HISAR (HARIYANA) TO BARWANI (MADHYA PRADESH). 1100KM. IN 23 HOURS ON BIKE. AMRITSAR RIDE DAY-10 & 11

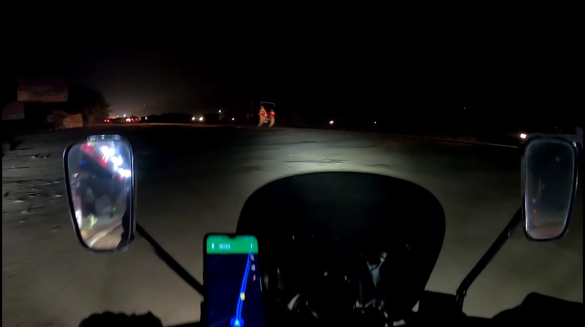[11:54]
तो लाइट चालू हो गई है और सड़क पर चढ़ने वाले हम लोग थोड़ा सा पीछे देख कर केयरफुली।
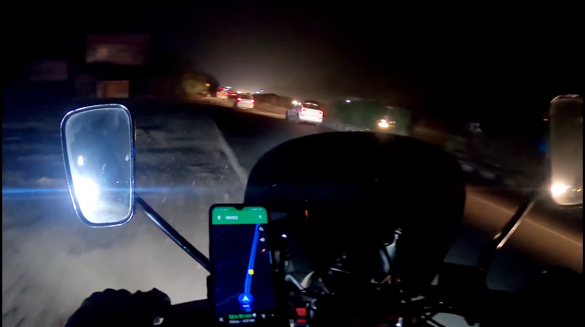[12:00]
हाँ, तो यहाँ से करीब 750 किलोमीटर है हम लोगों का घर। तो बस गुरु महाराज की कृपा है, अब हम हैं, रात है, बाइक है और ये रास्ता है। देखिए कहाँ तक चलते हैं, क्या होता है।
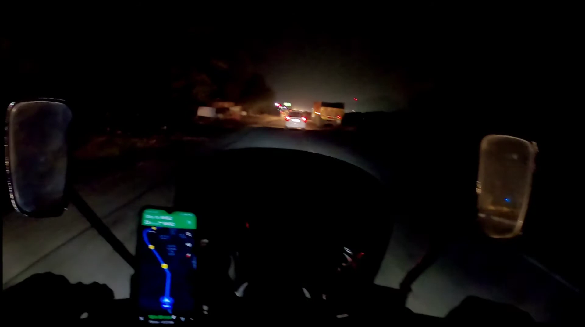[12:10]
तो अभी हम लोग पहुँचे हैं एक जगह पर जहाँ से फटाफट रहा है,
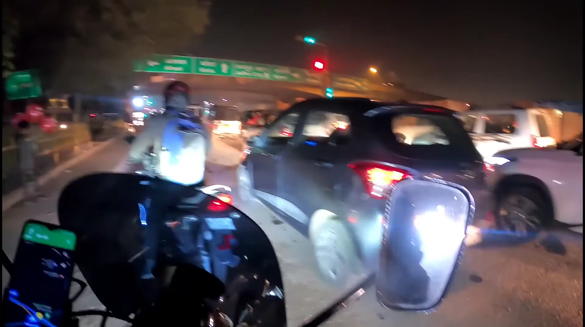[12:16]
जयपुर सामने बता रहा है और अजमेर राइट बता रहा है।
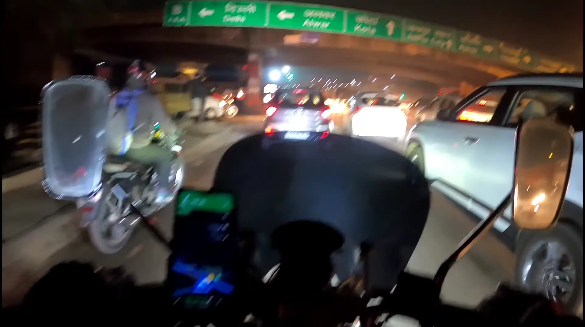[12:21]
और गूगल मैप के हिसाब से हम लोग राइट लेने वाले हैं, बिकॉज ये हमको जयपुर के बाहर बाहर से ले जाएगा। तो हम लोग भी यही चाहते हैं, बाहर बाहर से ही जाना चाहते हैं। तो ले लिया है हमने सही रूट।
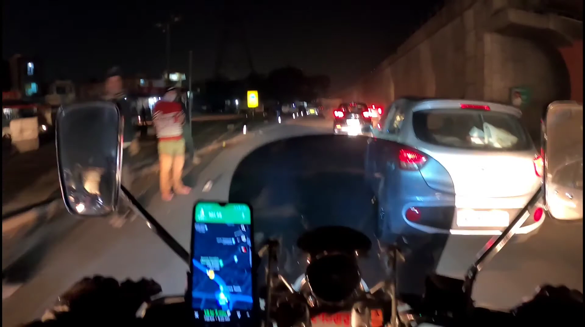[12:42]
अब हम लोग जयपुर के बाहर बाहर से कोटा के पास से होते हुए निकलने वाले हैं।
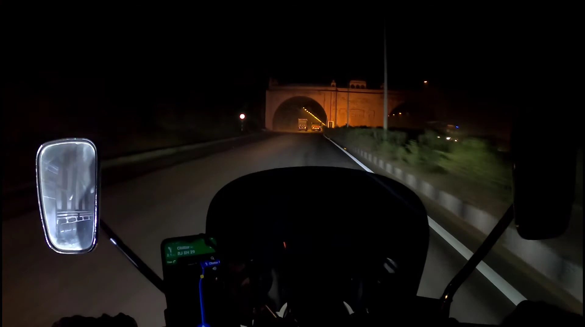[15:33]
इसके पहले 3 किलोमीटर लंबी टनल हम लोगों ने हिमाचल में देखी थी, जब हम लोग मणिकरण साहब से अमृतसर साहब आ रहे थे।
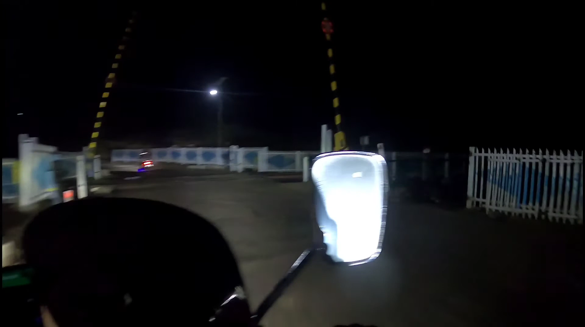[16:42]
बिल्कुल ये भी यहाँ पर भी कोई आदमी ना आदमी की जात दिख रही है,
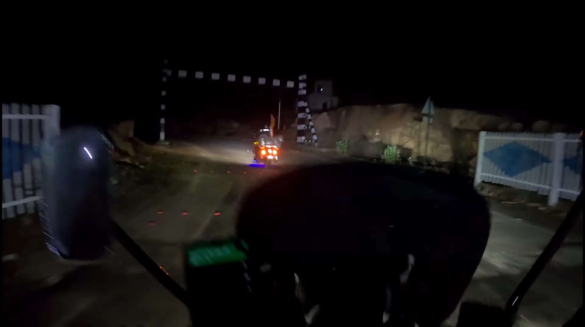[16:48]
तो ऐसा लग रहा है कहीं कोई गलती तो नहीं कर दी क्योंकि रोड पूरी तरह से सुनसान है और यहाँ से करीब 150 किलोमीटर है चित्तौड़,
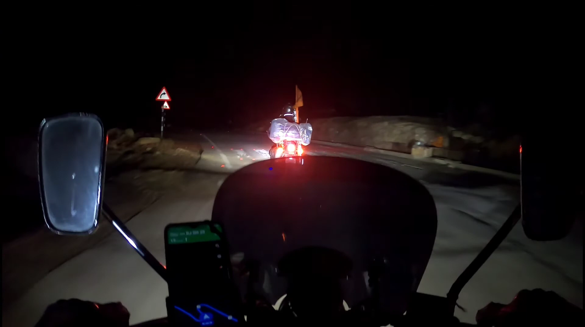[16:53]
3-3.5 घंटे लगेंगे हमें, तो देखते हैं अब क्या होता है। तो जो मेन हाईवे था वो हम लोगों ने कोटा से करीब 50 किलोमीटर पहले छोड़ दिया,
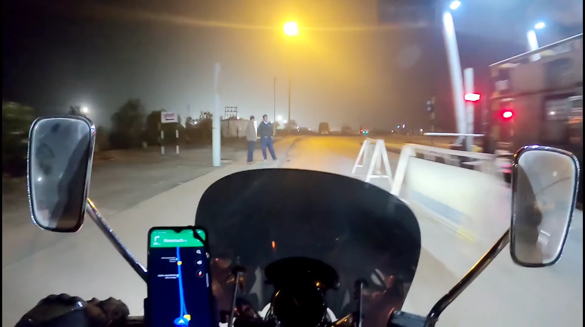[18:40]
तो यहाँ रुके हैं हम लोग, थोड़ी सी भूख लगी है, कुछ खाएंगे और जिसको कमर सीधी करनी है वो कमर सीधी कर लेगा।
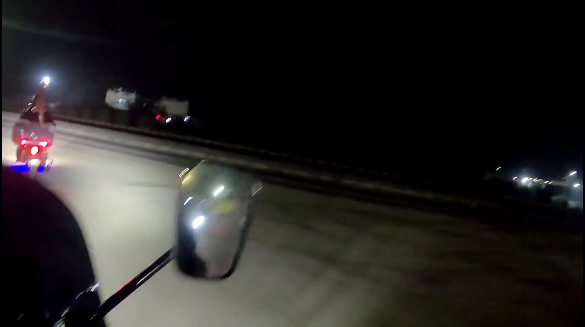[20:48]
और बस अब थोड़ी सी देर में MP में एंटर होंगे, राजस्थान की रेत हर जगह देखने मिल रही है।
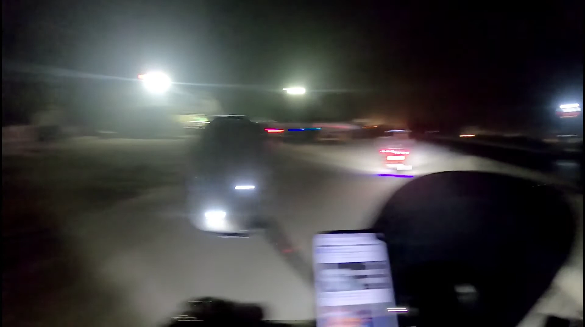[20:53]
तो फाइनली 10 दिन बाद वापस अपने MP में आ रहे हैं हम लोग,
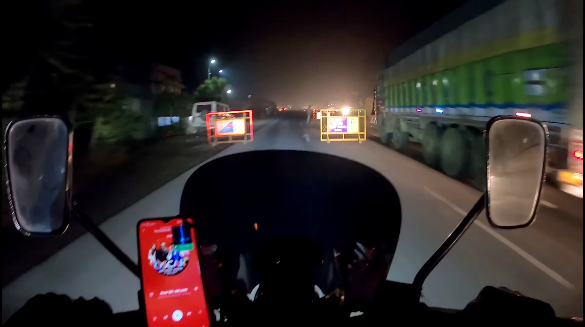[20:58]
और नाउ वेलकम इन MP, मध्य प्रदेश की सीमा आ चुकी है, हम लोग MP में एंटर हो चुके हैं।
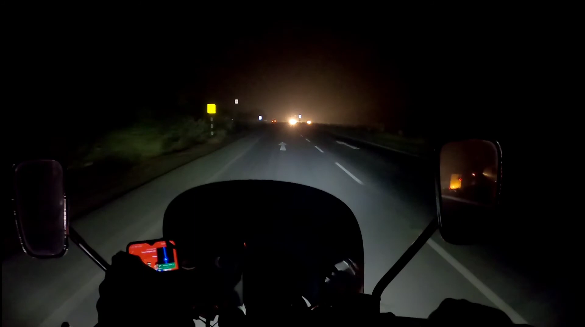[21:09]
जो पहला बड़ा शहर आने वाला है इस रोड पर वो है नीमच, नीमच के बाद आएगा मंदसौर।